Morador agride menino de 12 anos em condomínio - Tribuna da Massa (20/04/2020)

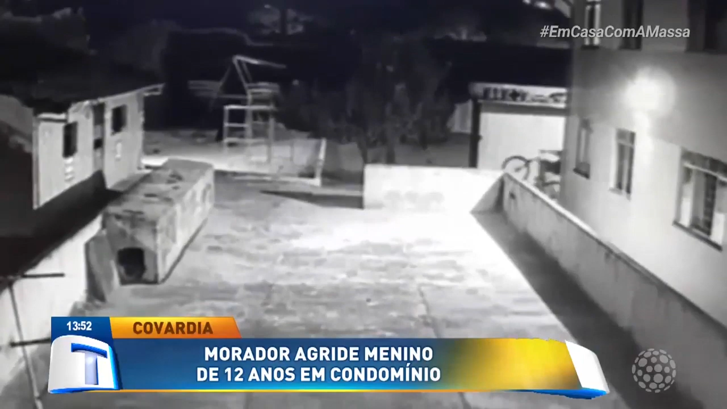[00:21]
Essas são imagens ali de câmeras de segurança de um condomínio. E segundo informações, tudo começou com uma agressão a um adolescente. Esse adolescente foi agredido e voltou para casa e falou, olha, acabei sendo agredido.